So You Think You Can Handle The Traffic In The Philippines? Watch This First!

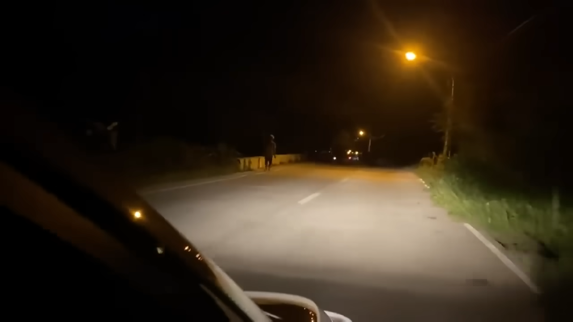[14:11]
While we're driving here, you really have to be careful at night, guys. Because this is a two-lane. And voila! All of a sudden, it's one skinny bridge without any warnings.
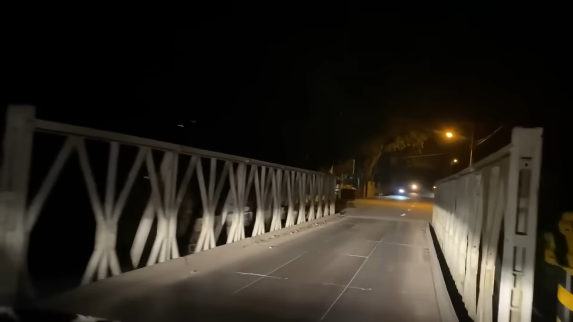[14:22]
No orange cones or anything. Just be careful, guys.
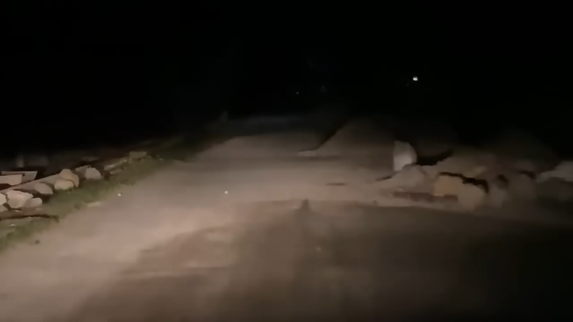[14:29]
You could be driving at night and bang! Piles of dirt in the middle of the road. With no warning signs.
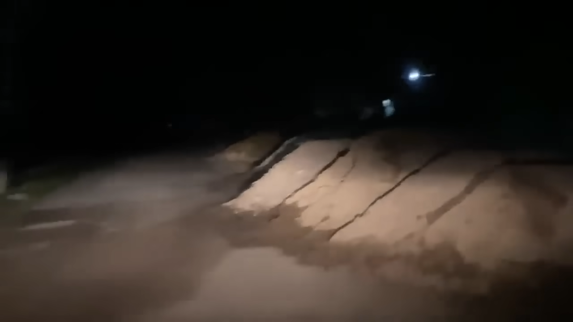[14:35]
Nothing. If you're driving fast, you can flip your car and be in an accident.
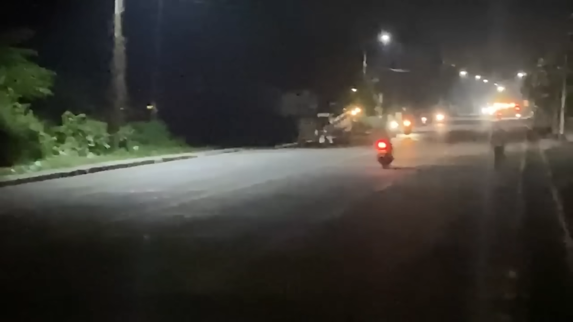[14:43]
Just when you thought you've seen everything, there are vehicles that are riding at night with no light. Check this trike.